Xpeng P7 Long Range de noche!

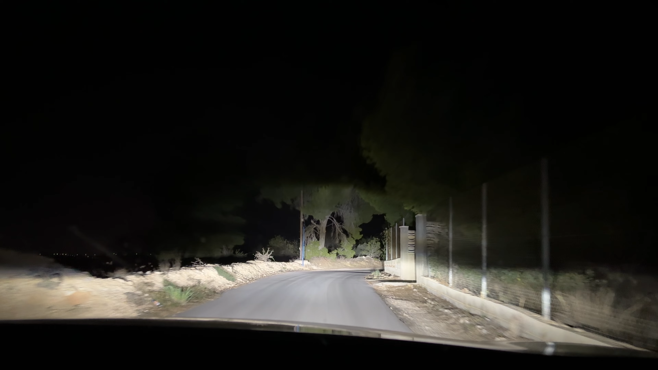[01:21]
Luz muy blanca, mucha altura de la luz. El diferencial de corte de izquierda a derecha, sinceramente, se nota mucho menos de lo que, por ejemplo, se notaba en el XP en G6, cuando hice la prueba hace unos días.
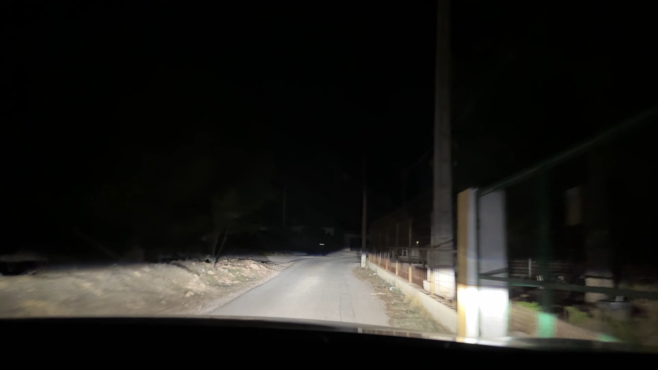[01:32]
En este caso también noto que ilumina mucho más hacia los lados. Tenemos una iluminación lateral muy buena y, lógicamente, sube menos para no deslumbrar, ya que la altura de este coche, al ser una berlina, es más bajo. Pero calidad de luz blanca. Creo que la del XP en G6 era más blanca todavía. Si no, intentaré poneros una imagen al lado de la otra. Pero, sinceramente, se ve bien.
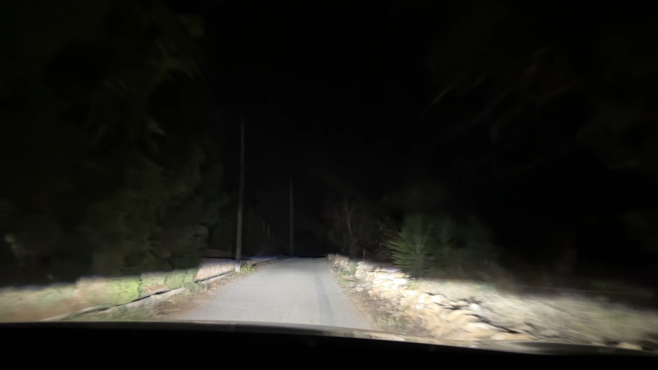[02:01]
Y si nos falta esa luz, pues largas y se nos hace de día fácilmente. Ahora llegamos aquí a una zona de baches, que es un poquito más complicada. Pero, la verdad, para una noche tan cerrada como hoy, que si no, no, por lo mal, es 5 de octubre del año 2024. Vamos a ir con cuidado con nuestros baches. Pues, sinceramente, se ve bastante bien. Aquí suele ser donde está el perro, que me dan sustos, pero hoy parece ser que el perro no está.
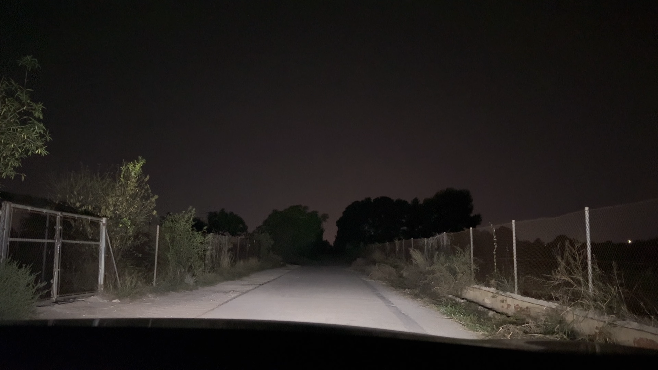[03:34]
Así es como se vería con las luces apagadas, aunque siempre nos deja algo de posición. Y así con las de carretera. Muy buena iluminación. Me gusta. El haz menos blanco, pero muy potente a nivel de distancia. Tenemos muchos cientos de metros con las de carretera normal. Y si le damos a las largas, pues ampliamos sobre todo en amplitud y en altura el haz de luz. Sinceramente, se ve muy bien este X-Pen P7, en este caso la versión Long Range, con las luces de carretera.